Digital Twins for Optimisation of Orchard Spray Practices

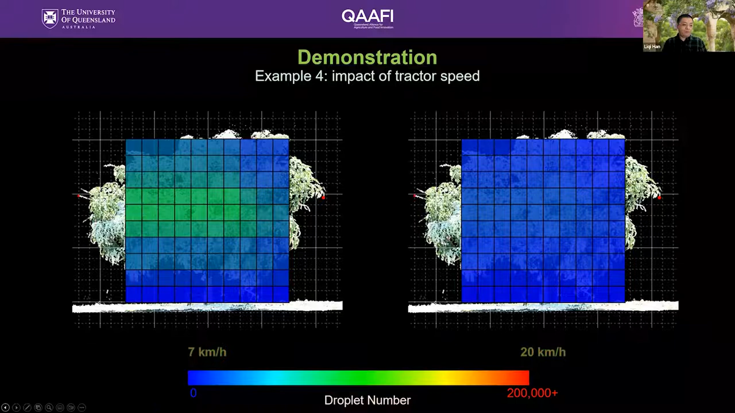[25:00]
all these factors factors could be considered to decide which sprayer setting and what tractor speed could be better
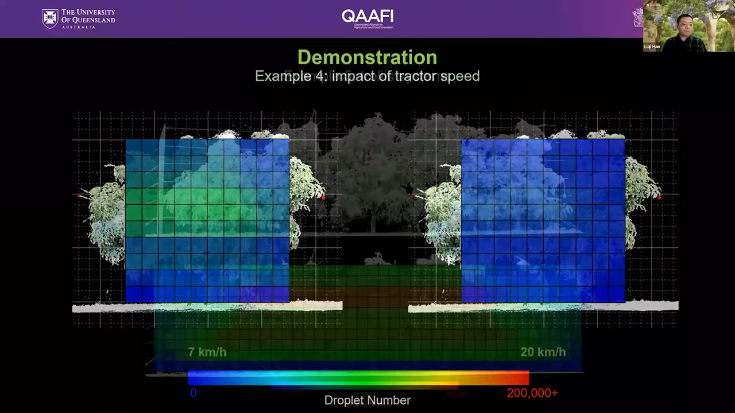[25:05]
and this is an example of spraying on a mango trailer system so we can see some